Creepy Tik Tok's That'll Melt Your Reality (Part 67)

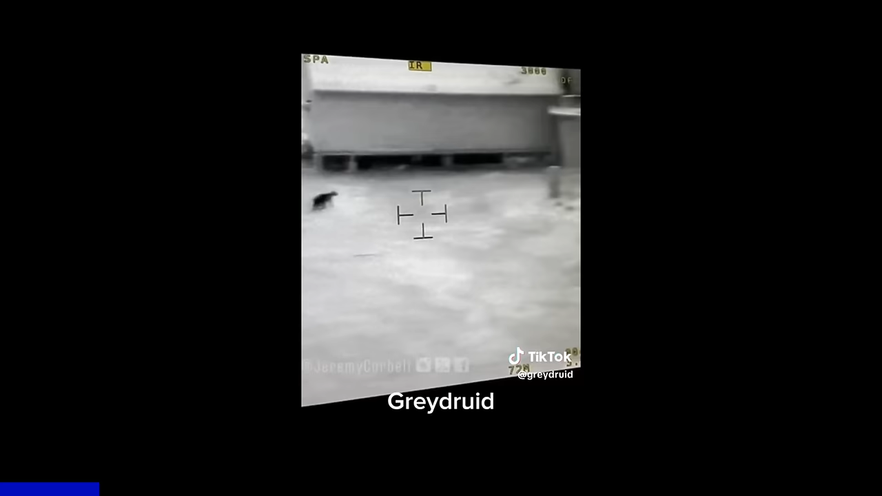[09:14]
We also have three other footage accounts of these jellyfish. And I have these at the end of the video.
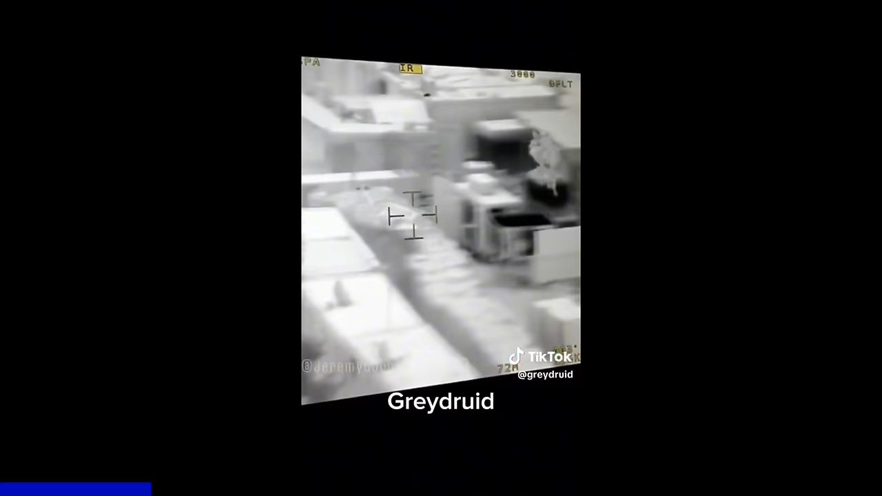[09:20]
Bird poop is the dumbest comment I've seen all this from the skeptics today. First off, a smear would be in focus. You would have to be zoomed out.
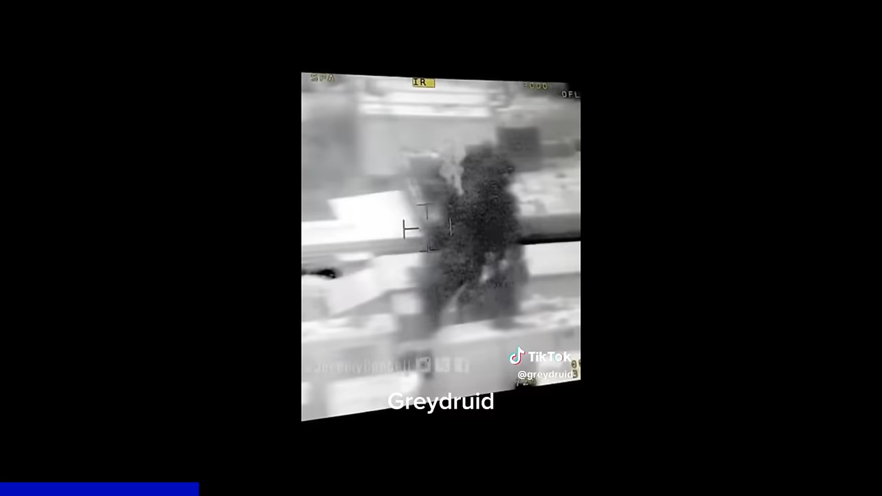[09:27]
And these weapon arrays can bullseye a target from 20 miles away.
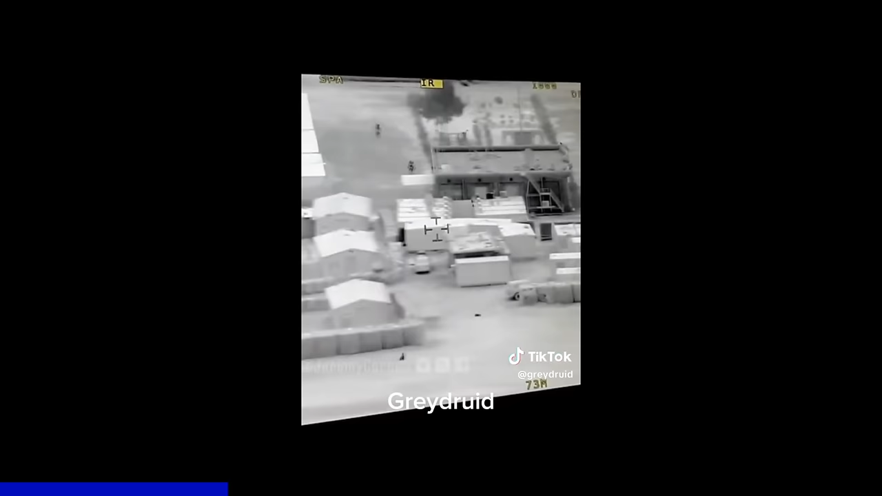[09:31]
So if they're indeed tracking a UAP, smear would be blurred to barely noticeable.
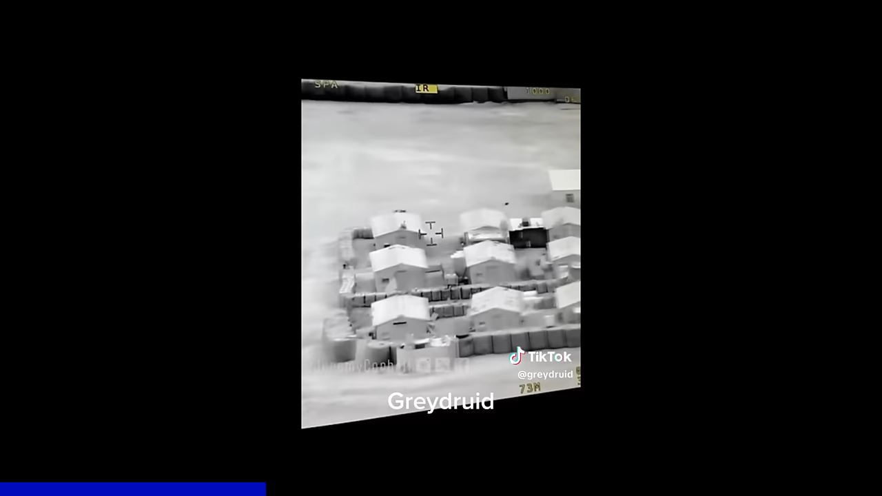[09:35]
Depends on the sensor size. And this is a little video just showcasing that very thing. And this is with an iPhone gamma,
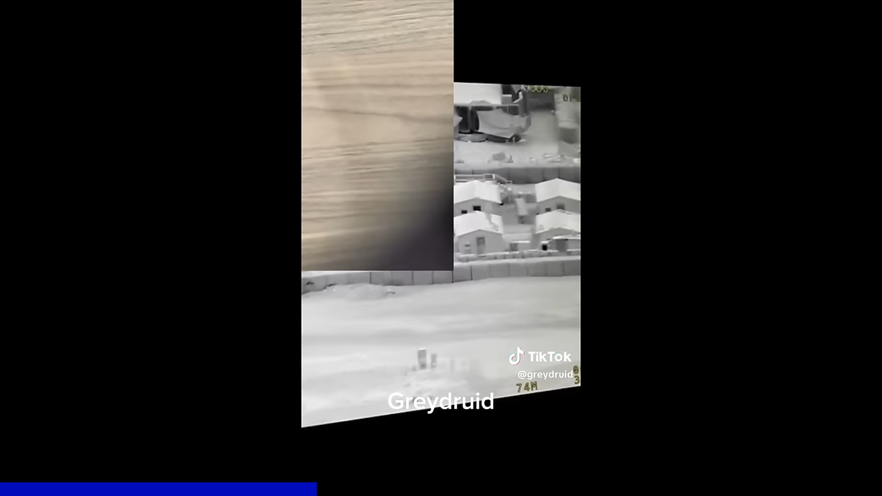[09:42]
let alone a lens that could potentially do 30,000 plus zoom or whatever the military has.
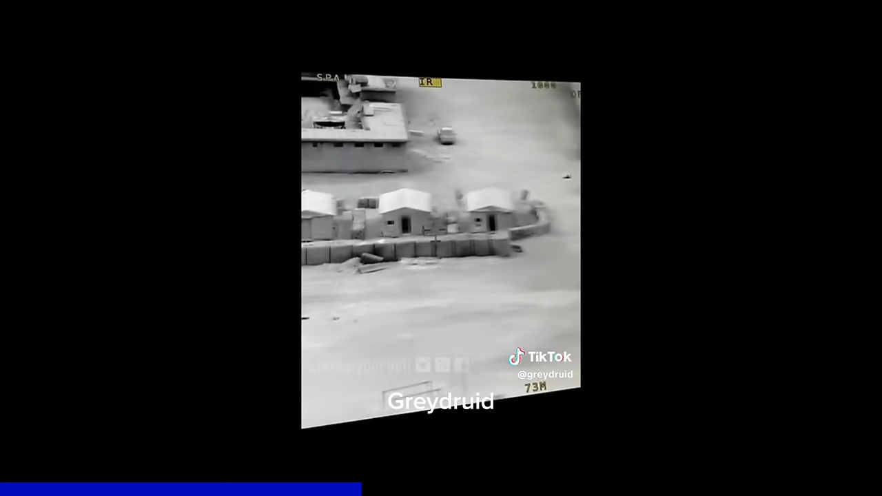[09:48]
The other thing is the object does move. And this wouldn't be the case if it was a smear. Plus, we have different angles. It also, the thermal changes with the object.
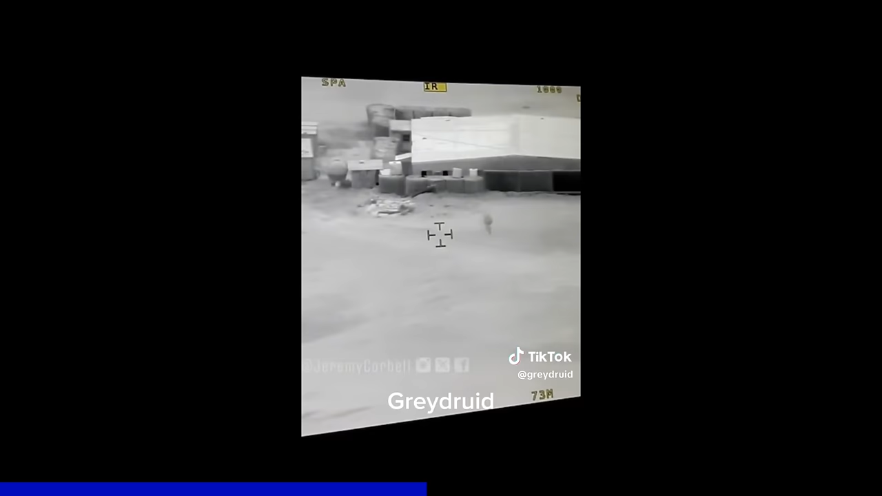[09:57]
So that couldn't happen with the smear. You would have to heat up the lens that would destroy the equipment.